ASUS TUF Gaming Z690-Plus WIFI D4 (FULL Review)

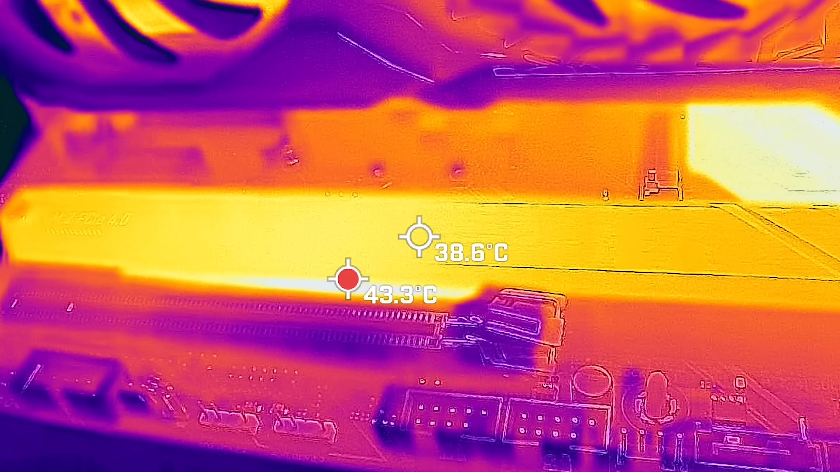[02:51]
On screen: spot 38.6°C, max 43.3°C
and the heat sink did perform phenomenally well,
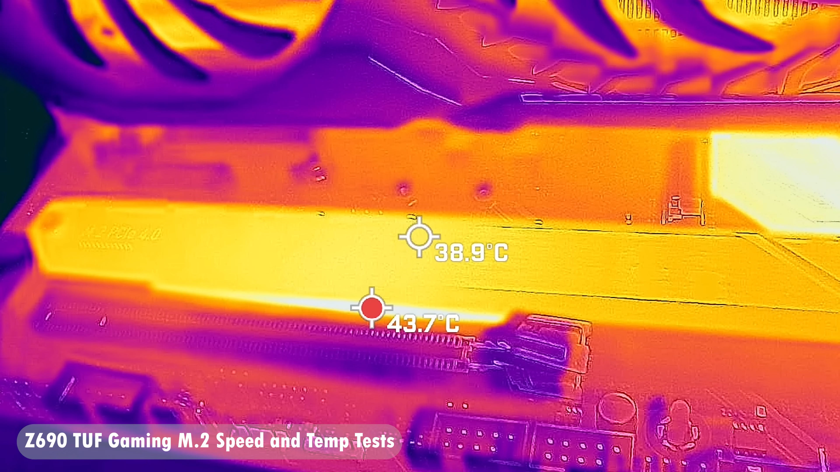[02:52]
On screen: spot 38.9°C
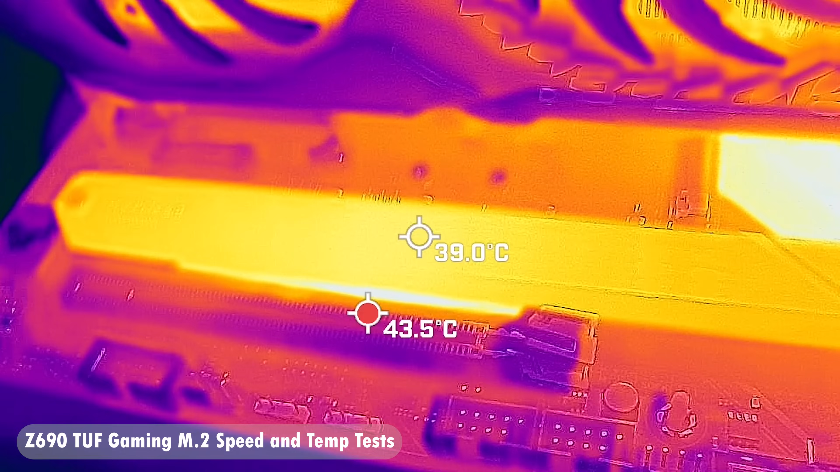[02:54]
On screen: spot 39.0°C
keeping the M.2 under 50 degrees at all times during stress tests,